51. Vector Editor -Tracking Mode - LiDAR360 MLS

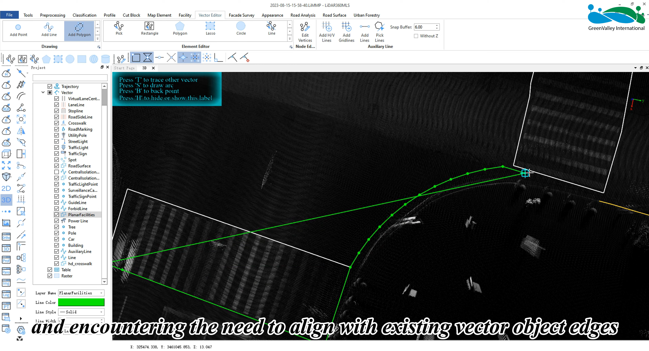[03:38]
the tracking operation is the same as when collecting lines by tracking existing vector objects.
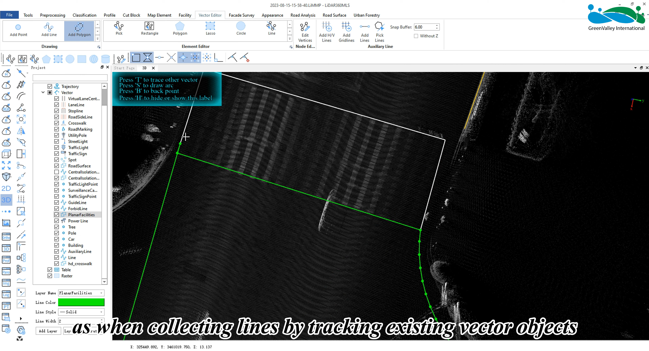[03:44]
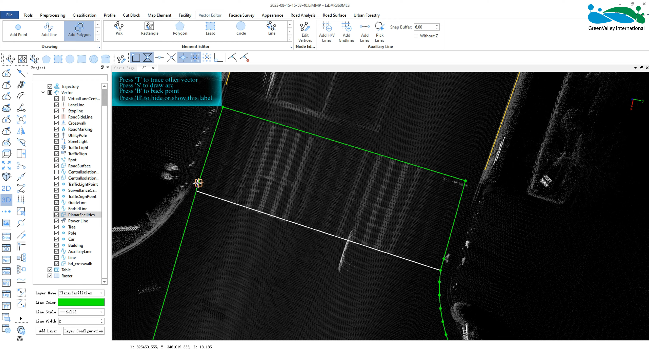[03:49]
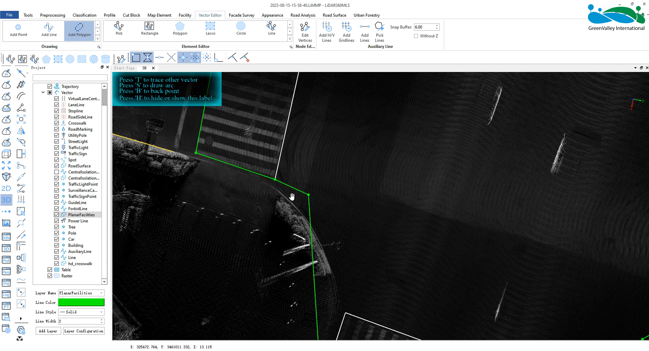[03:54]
Finally, click the left mouse button to end the current tracking.
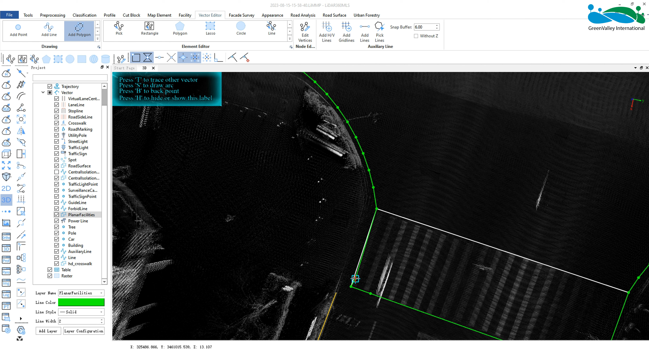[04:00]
After drawing the polygon, double click the mouse to complete the collection of the polygon object.
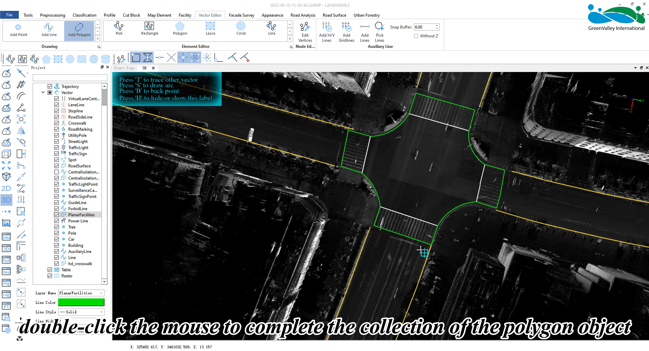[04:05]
Above is the explanation of the feature collection tracking
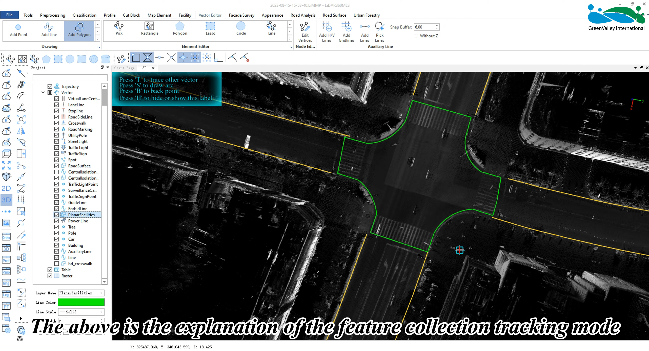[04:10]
mode when drawing lines or polygons based on existing vector objects. Thank you for watching.